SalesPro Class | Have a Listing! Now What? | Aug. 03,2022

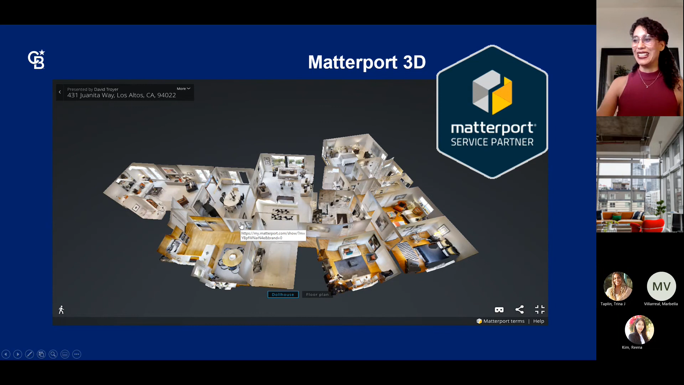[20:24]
it around and see exactly um how the property looks in its completency um virtual station sometimes buyers have a hard time visualizing the property if it's empty